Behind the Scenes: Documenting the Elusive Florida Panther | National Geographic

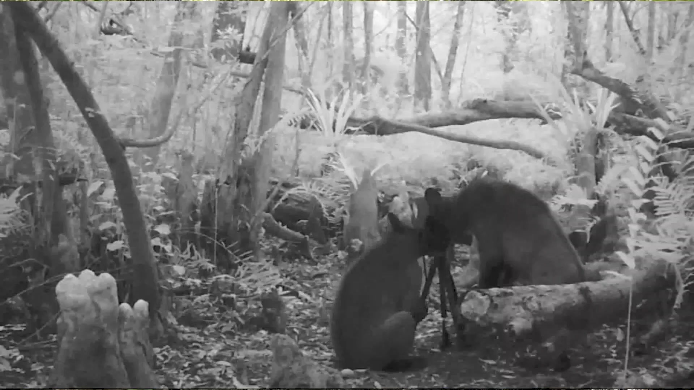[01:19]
toppled by black bears, stolen by poachers, shot by a hunter or an angry landowner.